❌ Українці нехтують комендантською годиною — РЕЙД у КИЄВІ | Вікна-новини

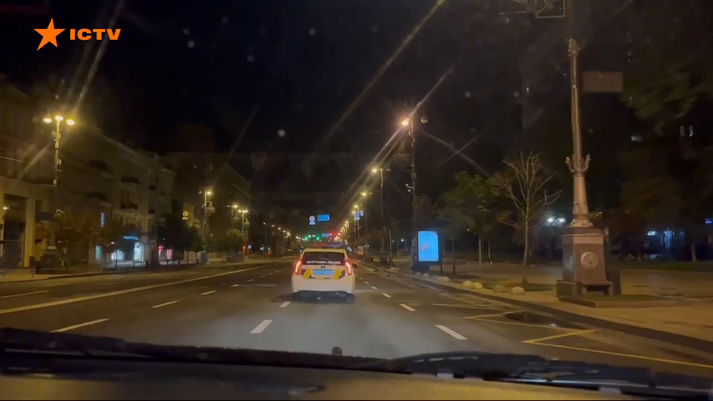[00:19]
На годиннику близько півночі патрульні зупиняють першого порушника.
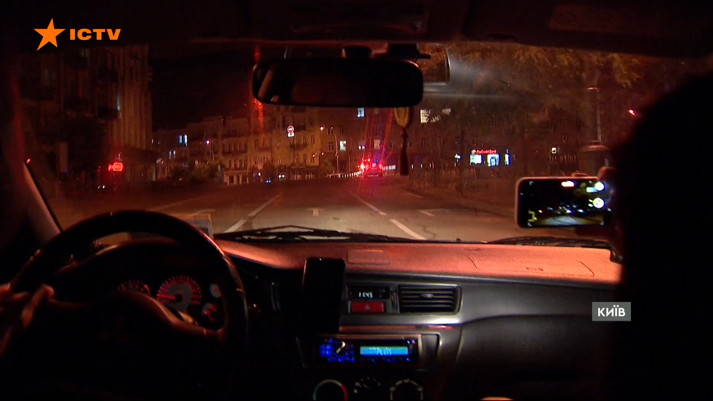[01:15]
Їдемо далі. Зауважують ось цю компанію, який, здається, байдуже на комендантську годину.